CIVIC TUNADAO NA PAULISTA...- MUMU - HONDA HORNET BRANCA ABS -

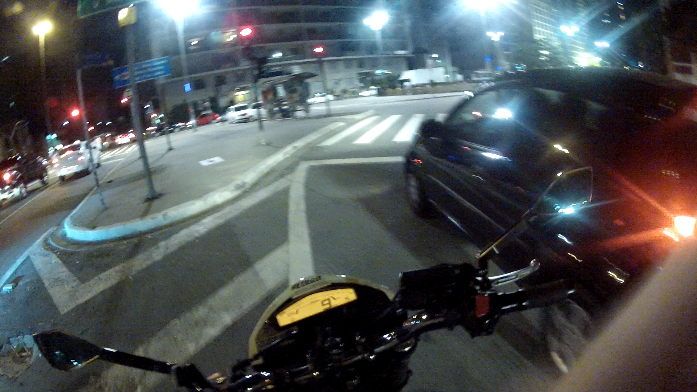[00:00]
Saudações, pessoal, boa noite. Estamos aqui na Avenida Paulista, galera.
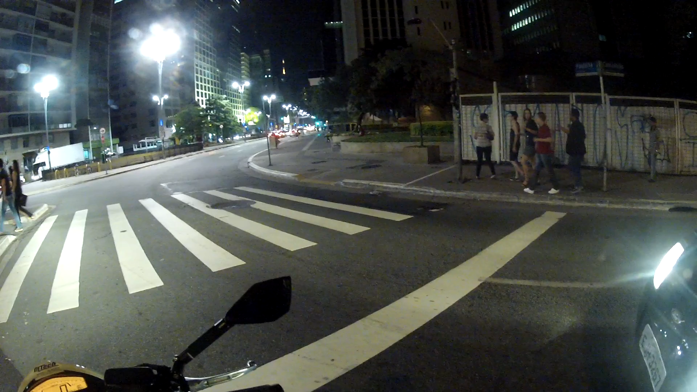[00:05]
Não tem muita coisa de decoração de Natal ainda, mas vamos fazer um rolê noturno aqui.
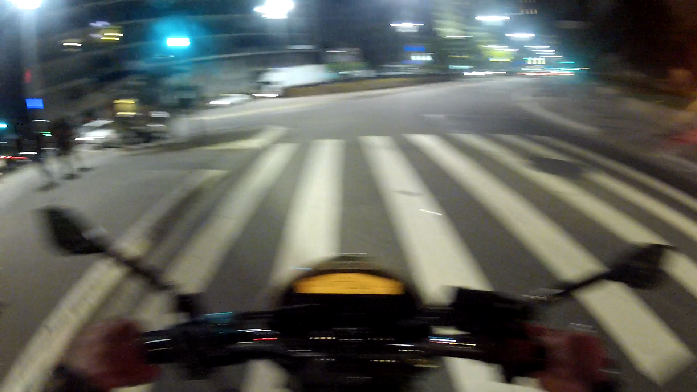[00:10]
Para vocês conhecerem aí, para quem ainda nunca viu, para quem é fora de São Paulo, para quem está acompanhando o canal há pouco tempo,
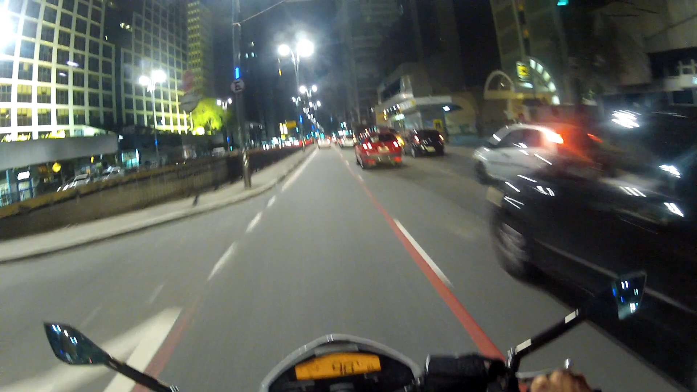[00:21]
conhecerem mais esse ponto turístico aqui de São Paulo, ok, galera? Hoje é feriado. São Paulo tá vazio, quer dizer, né?
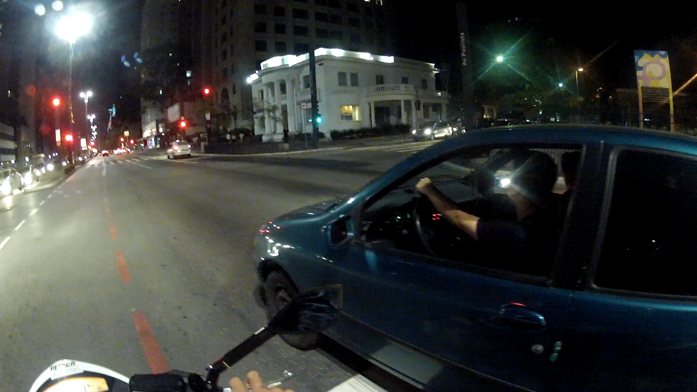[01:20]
Nessa esquina aqui que a gente filmou ano passado a decoração de Natal. Só que eu tô achando que esse ano não vai ter aqui não, galera. Tá meio parado ainda e tal. Não sei se vai ter esse ano ainda não.